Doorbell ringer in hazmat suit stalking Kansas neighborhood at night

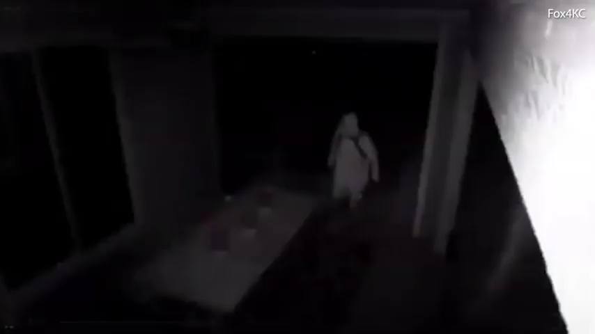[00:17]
YEAH. SEE, IF IT WAS MY BACKYARD, I WOULD BE OUT THERE REAL QUICK.
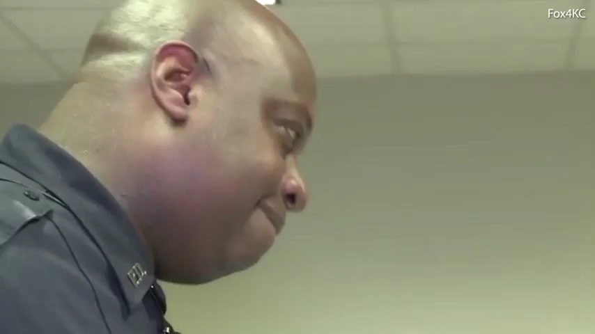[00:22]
WELL, YOU'RE A POLICE OFFICER. YEAH, YEAH.
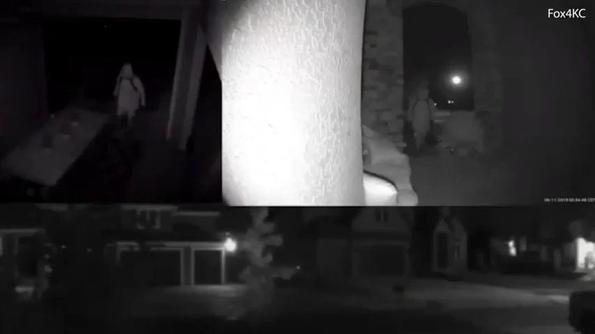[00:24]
THE FIRST THING I THOUGHT WAS REALLY CREEPY, WHY WOULD SOMEONE WALK AROUND IN A HAZMAT SUIT? SOMEONE WEARING A HAZMAT SUIT WITH HIS FACE COVERED,
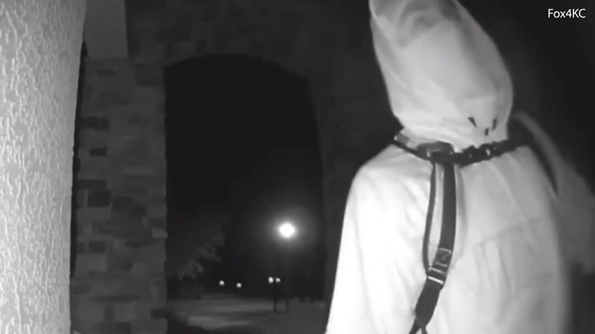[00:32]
A MINOR'S LIGHT ON HIS HEAD, WEARING A BACKPACK AND GLOVES. WALKING UP TO HOMES AND AROUND BACKYARDS IN SOUTHERN OVERLAND PARK.
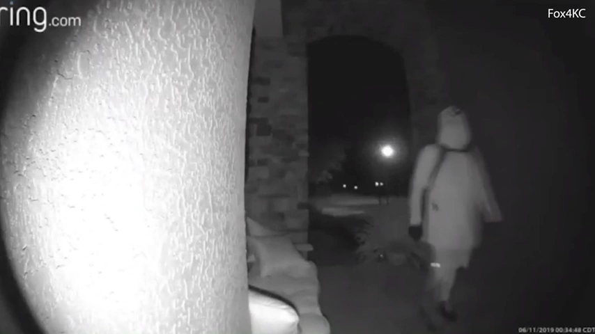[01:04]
CREEPY PERSON THAT WAS, HAD STARTED TO COME TO THE FRONT PORCH.